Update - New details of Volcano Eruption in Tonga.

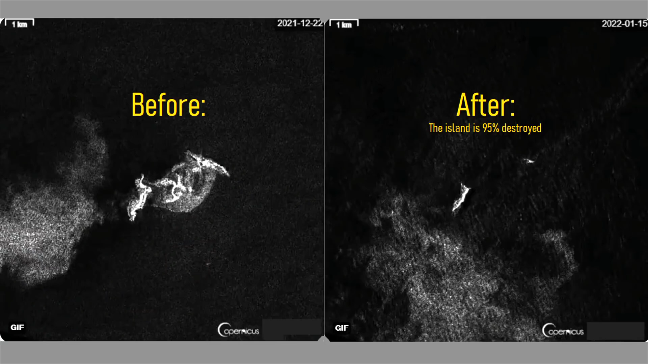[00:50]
Although ash particles may be obscuring radar telemetry, it appears that more than 95% of the original 4 kilometer or 2.5 mile wide island from January 13th has been destroyed.